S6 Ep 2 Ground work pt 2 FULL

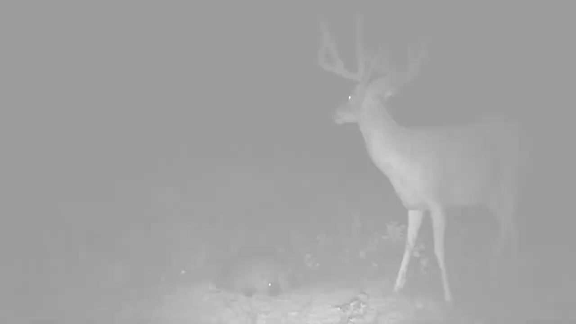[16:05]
I mean, he's just an awesome deer, he's so wide, he's a mile wide, it's been a long time.